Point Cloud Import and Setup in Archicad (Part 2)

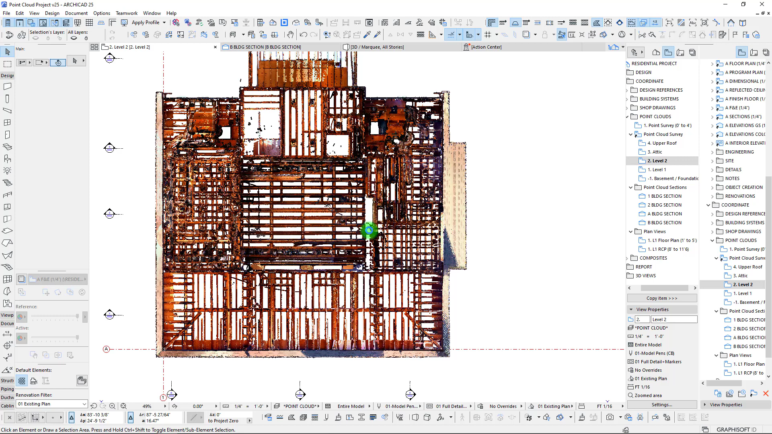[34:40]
The next, next up, level two. So, really, at this point, we repeat the process. We go through, and in this case, we are just going to drag a copy all the way down. We're going to call this level two floor plan.
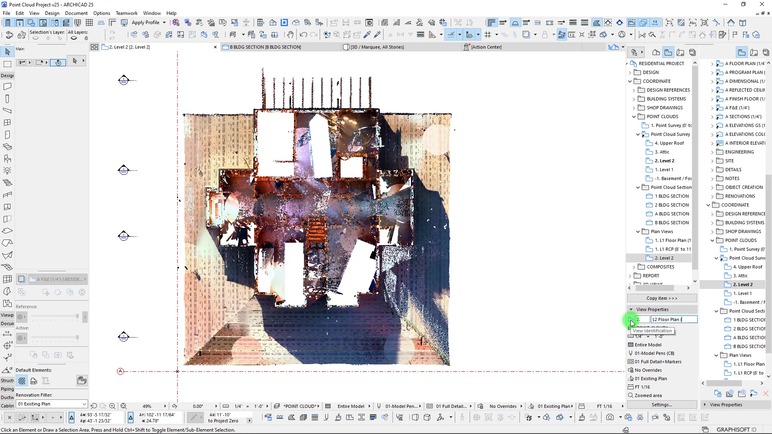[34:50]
And we are going to cut this probably similar to what we did before, which is going to be about, like, one foot to five feet from that finished floor on our level two. So, let's go in and make that adjustment here.
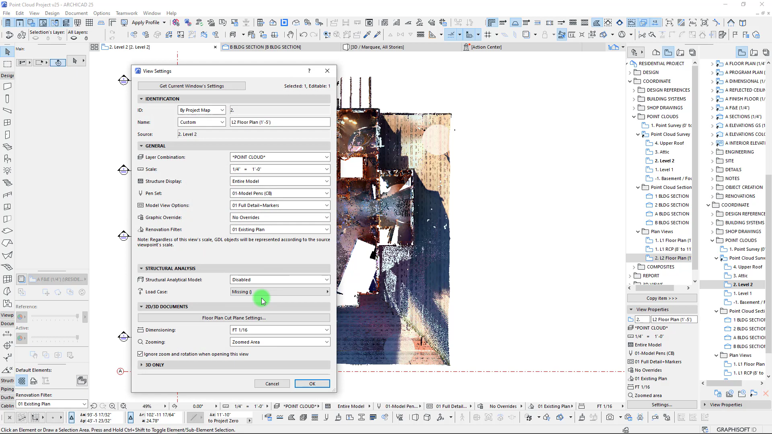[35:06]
We may even want to raise that up a little, but we're going to set this down, yeah, maybe, like, to two feet to five feet, I want to say.
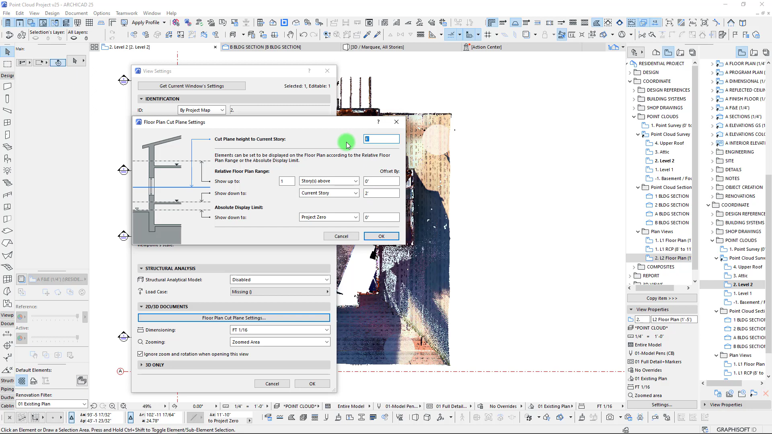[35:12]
Okay, so that way we might be able to cut out a little bit more of our roofing here and get a little cleaner view.
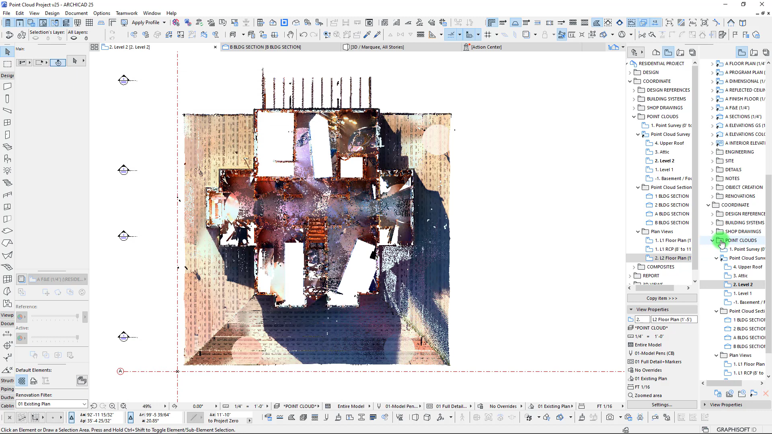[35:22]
So, let's go ahead. Sorry, that's the wrong view. We're going to activate this new one. And okay, so we almost cut out all of our roofing there, which is kind of what we were going for.
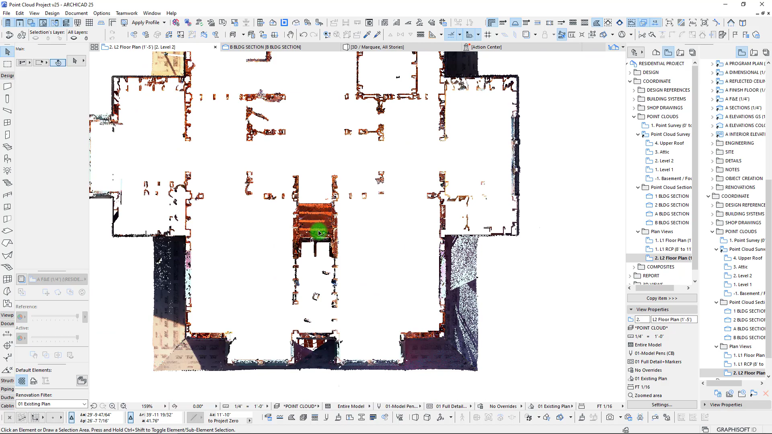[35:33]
Not quite. Let's see what happens if we raise this up just another six inches. I think we might get rid of that there.
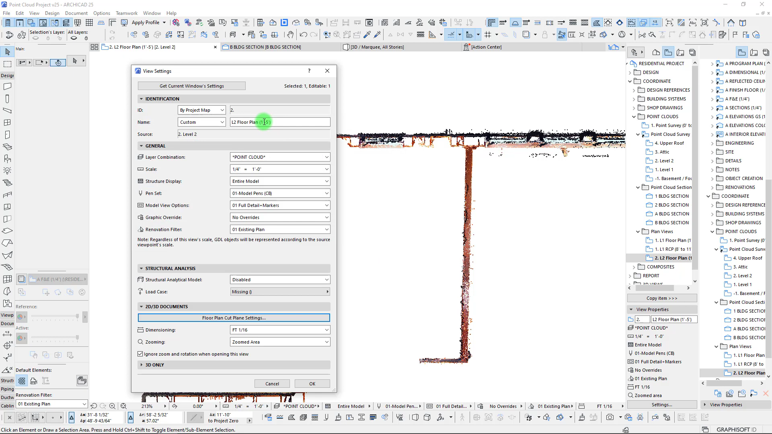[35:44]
So, let's call this 2.5 feet to five feet.
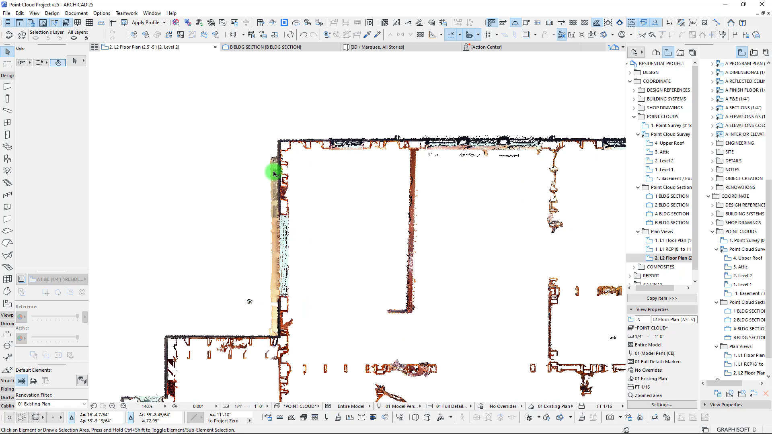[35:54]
Oh, close, but not quite there. Still picking up a little.
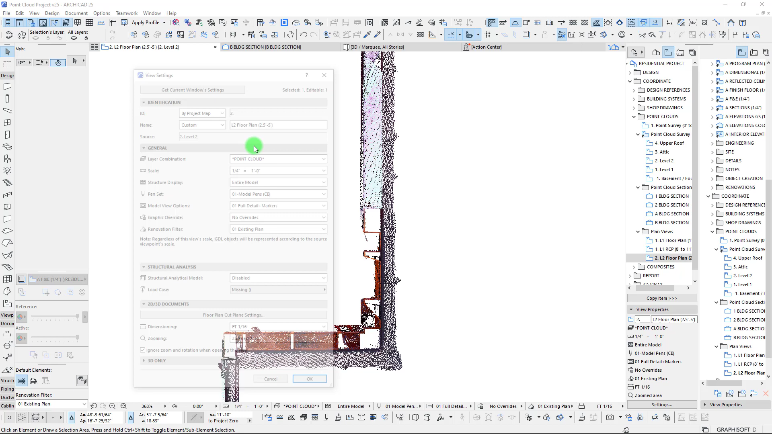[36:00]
If we went to three, certainly that would do it.
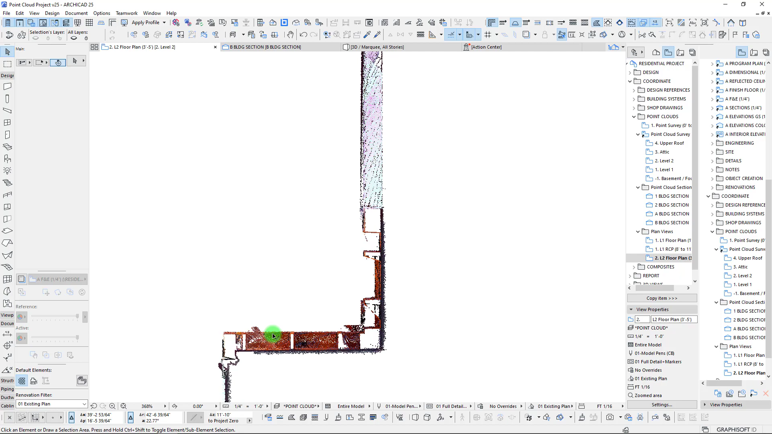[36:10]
Without, I don't think, losing much in terms of what may be in our walls. But something we'll have to double check.
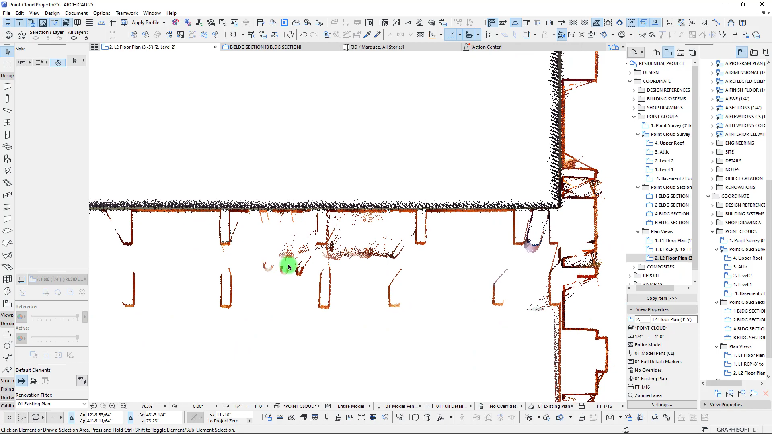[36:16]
There may be some plumbing that's below three feet that we want to capture, but something that we can always view from another location here. So, that would be our floor plan. We are going to cut this, once again, level two RCP. And in this case, I think we're going to set this probably about from six feet to like nine feet. I'm just guessing. And let's go in and check it out. So, I'm going to set this to nine,
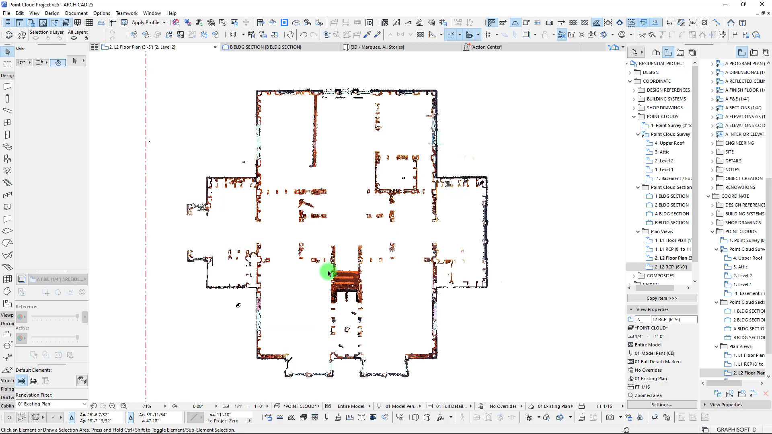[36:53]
start it at six, see what we pick up. Probably need to go back to section two to get a better idea of where this actually will be sitting. So, again, from this point, we're starting at six feet, so about right there. And we want to definitely bring this up about a four-foot segment, so we're going up to ten feet in this case.
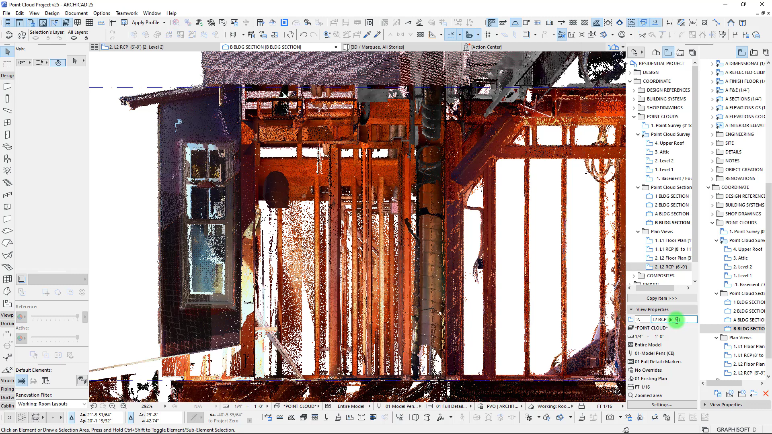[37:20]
So, let's add another foot on top there.